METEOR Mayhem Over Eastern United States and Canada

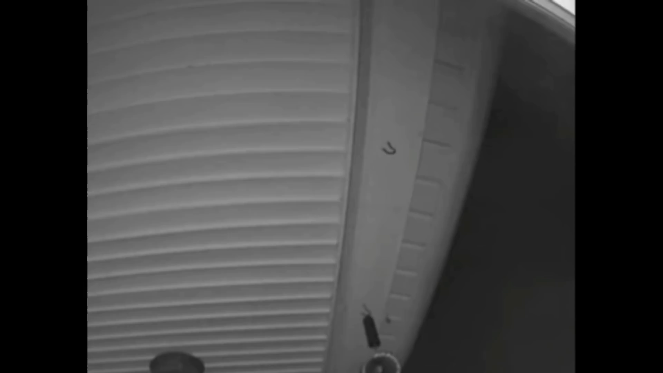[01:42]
i know that's not the most uncommon thing to see with a meteor but it doesn't quite happen all the time and check out this little piece here i'll go ahead and show you a snapshot first just so you know what to look at but then watch the video again in slow motion and it's almost as if this thing peels off the back of the meteor and almost turns down in a different direction now i'm sure it just could be some sort of light illusion you know how almost like a firework spark
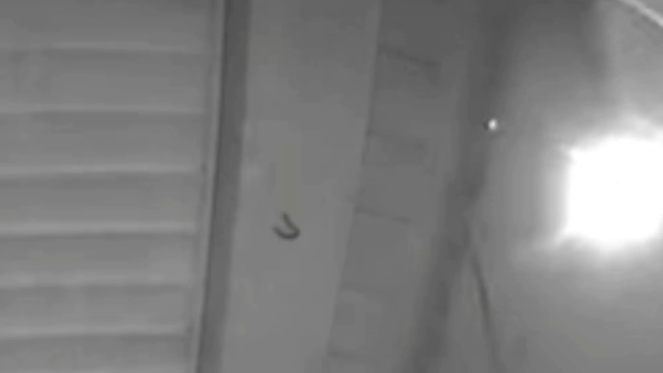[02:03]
could like peel off and go in a different direction than the rest of them but nonetheless very very cool to see now the point i'm trying to make with this is when you see a meteor break up in the sky and you don't just see that streak of light many times in the past those have been the ones that have been heard because it tends to mean that it was closer in the atmosphere